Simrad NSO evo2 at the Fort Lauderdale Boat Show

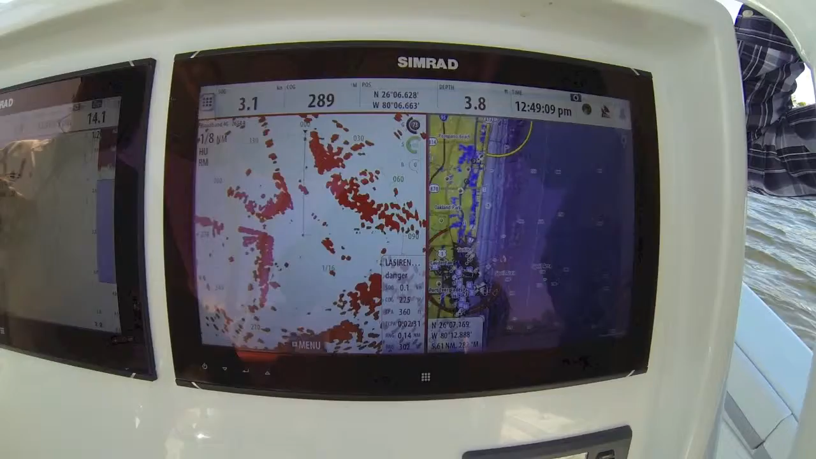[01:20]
as well as all of our other add-on modules and serious weather options.
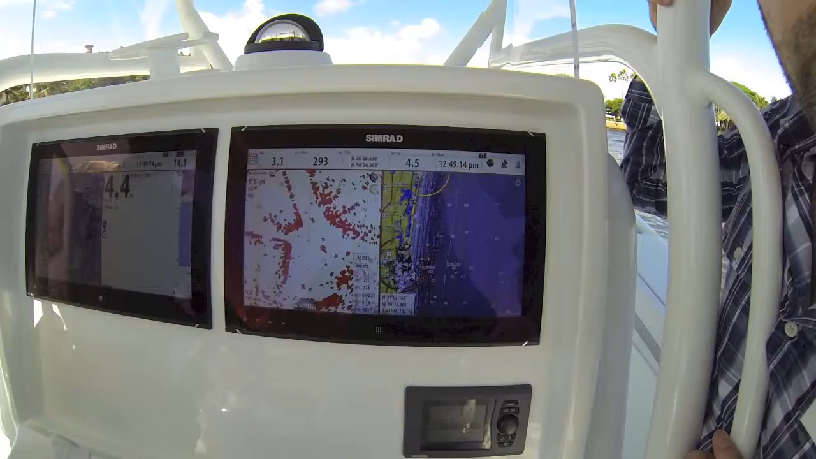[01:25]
But what really makes this a very special solution is,
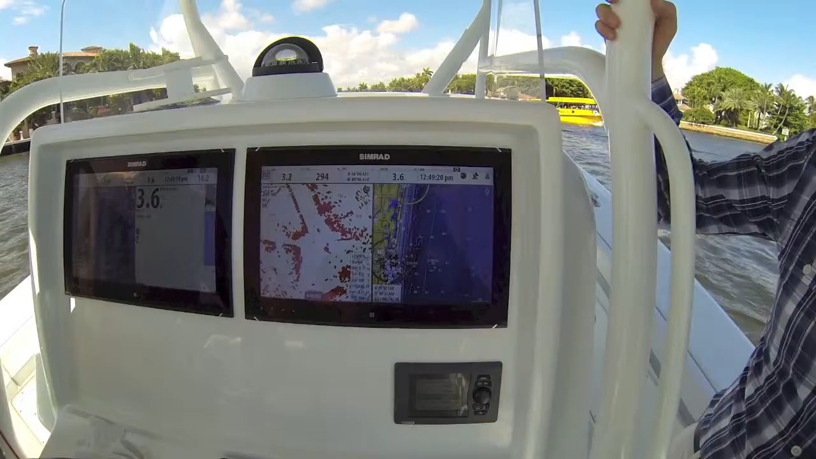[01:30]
as you can see to the left here, if you scan over just a little bit, there's another display that's running the same operating system.
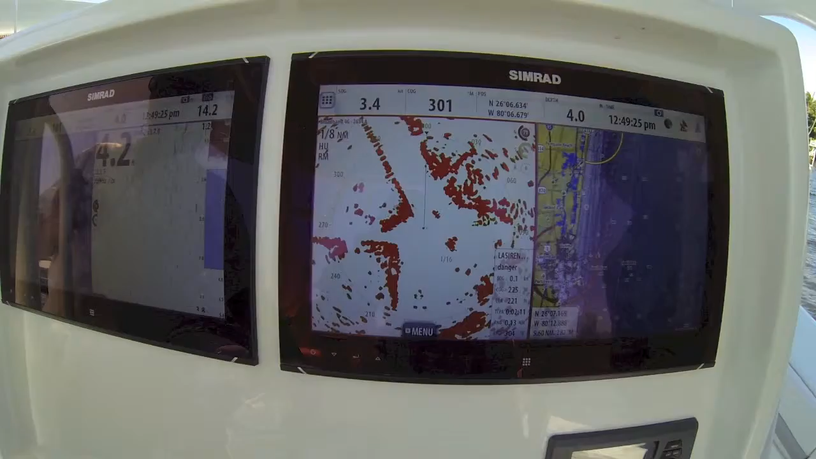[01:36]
And what's really exciting about this is, we've got a whole different charting solution in there.
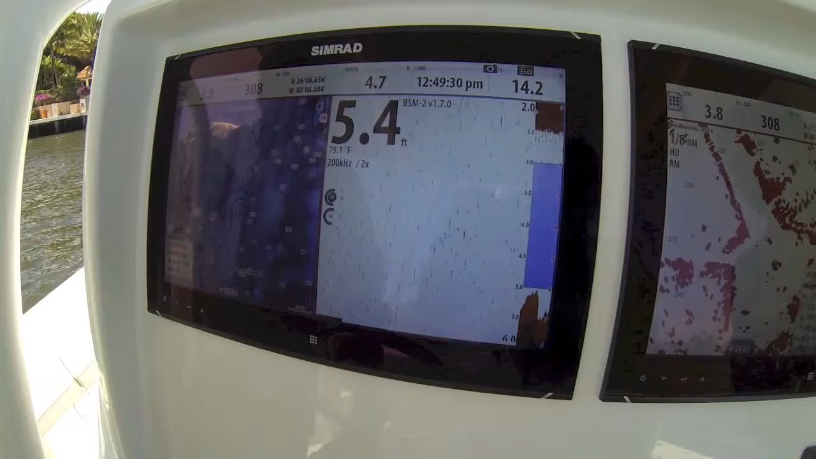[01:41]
On screen: depth 5.4 ft, water 79.1°F
We've got different things up on the screen,
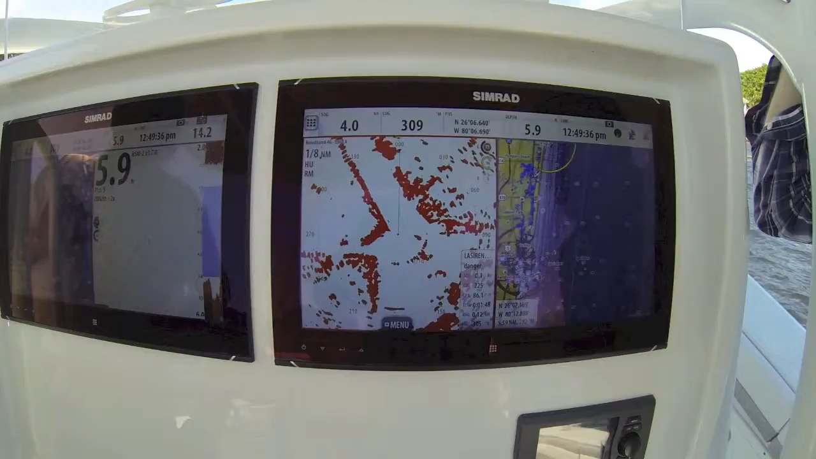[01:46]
and they're both running off of the same black box.
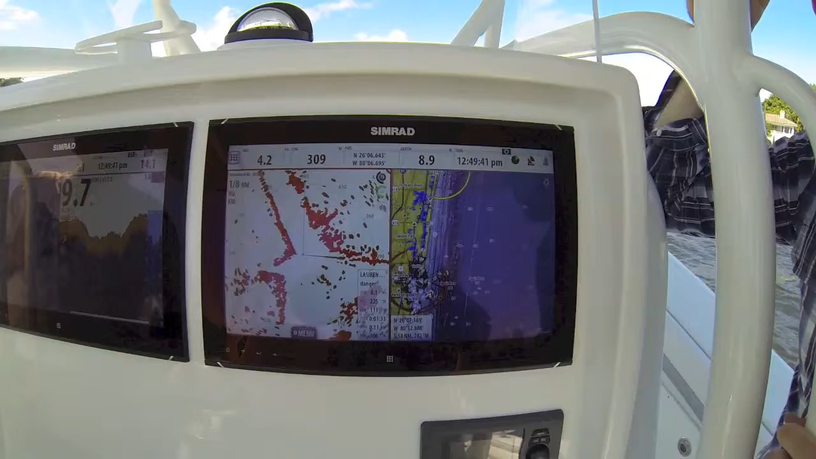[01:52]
We have dual quad-core processors in this NSO EVO II. It is super powerful, super fast, and it is able to run, and it's the only product out there that can run,
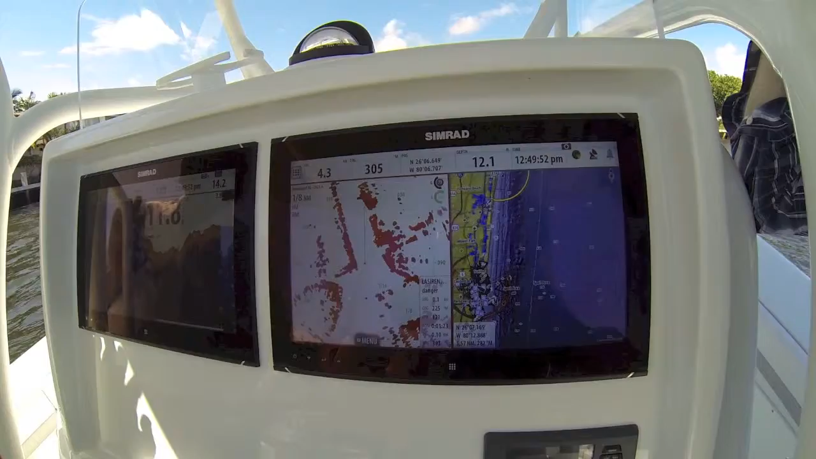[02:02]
two independent displays, HD output, and it's like having two MFDs built into one.
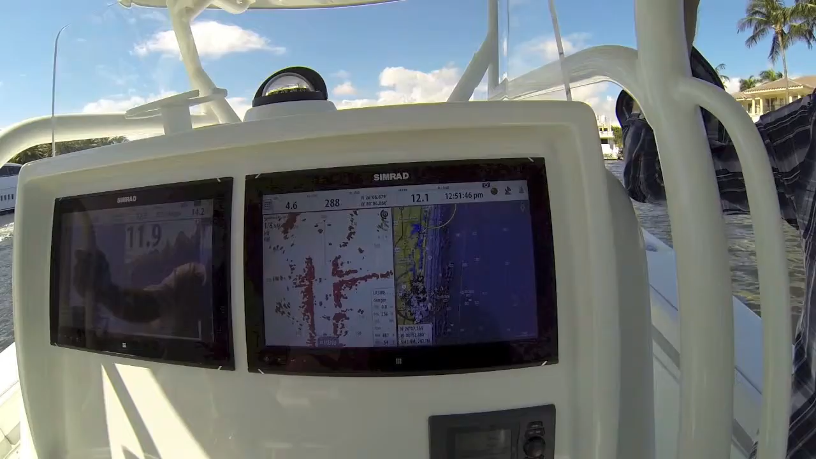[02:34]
Great. So now that you've seen the displays, why don't we take you up front and take a look under the dash and see what an installation looks like.